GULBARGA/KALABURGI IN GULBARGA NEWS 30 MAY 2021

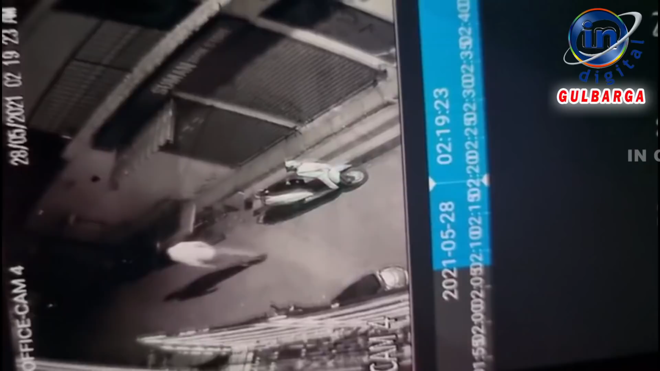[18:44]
ಕಳ್ಳನ ಕಳ್ಳತನದ ದೃಶ್ಯಾವಳಿ ಸಿಸಿ ಕ್ಯಾಮೆರಾದಲ್ಲಿ ಸೆರೆಯಾಗಿದೆ. ಸ್ಥಳೀಯ ಚಾನೆಲ್ ಒಂದರ ವರದಿಗಾರರೊಬ್ಬರು ಮನೆಯ ಮುಂದೆ ನಿಲ್ಲಿಸಿದ ಬೈಕ್ ಕಳ್ಳತನವಾಗಿದೆ. ಚೌಕ್ ಪೊಲೀಸ್ ಠಾಣೆ ವ್ಯಾಪ್ತಿಯಲ್ಲಿ ಈ ಘಟನೆ ನಡೆದಿದೆ.